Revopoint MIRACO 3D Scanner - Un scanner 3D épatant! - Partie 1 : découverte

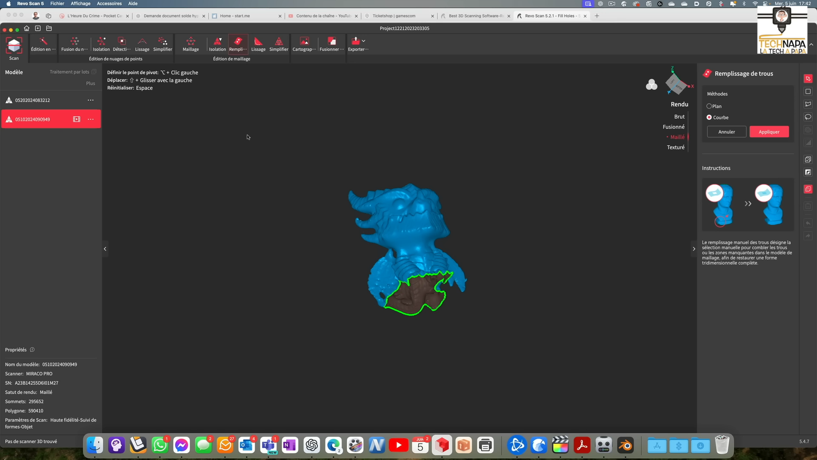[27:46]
alors pour remplir le trou on vient ici dans remplissage on vient choisir si on veut qu'il détecte
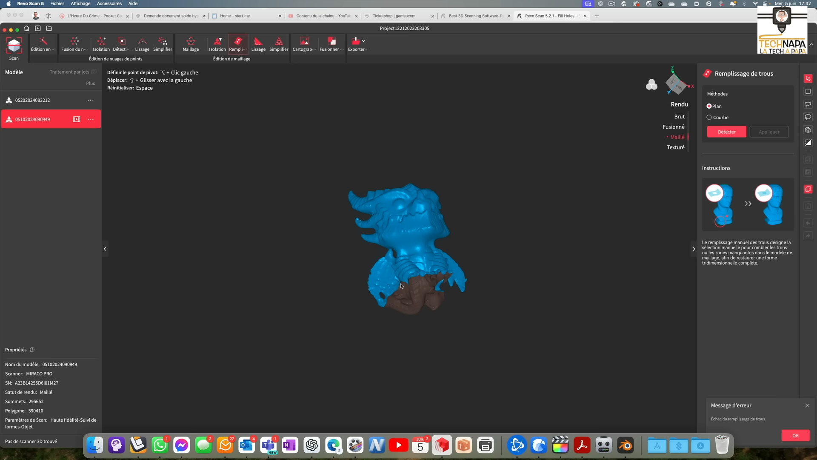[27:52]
voyez là il n'y a pas un trou sur un plan c'est un trou sur des courbes donc je vais lui dire de détecter
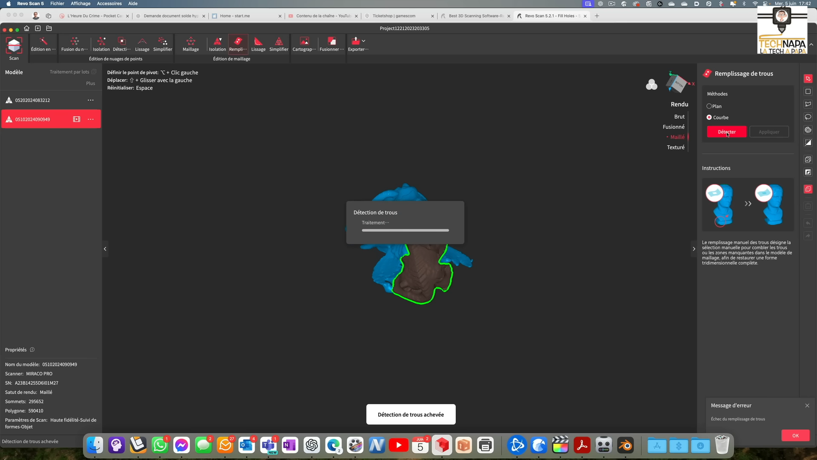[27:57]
en courbe et on vient cliquer ici si je clique et que je fais appliquer
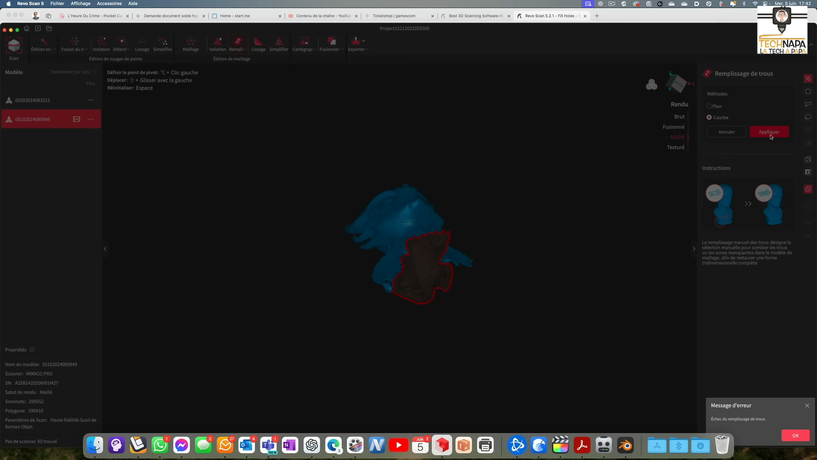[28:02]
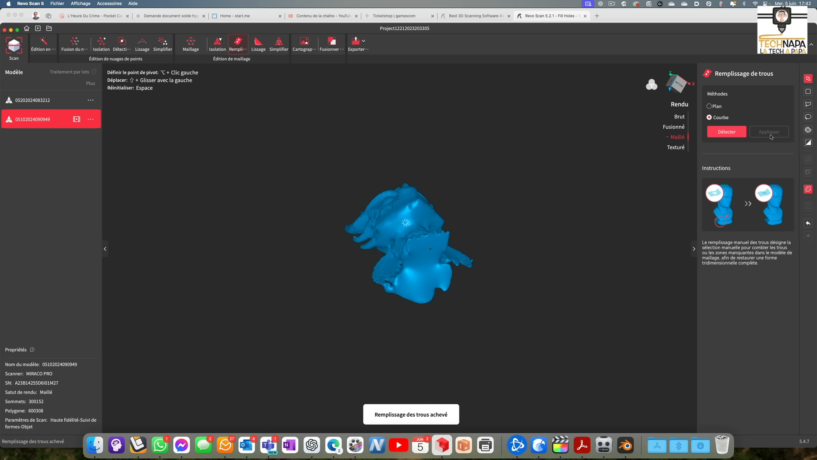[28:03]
voilà il m'a comblé le trou et j'ai maintenant un modèle voilà un scan que je peux retravailler évidemment mais qui est quand même déjà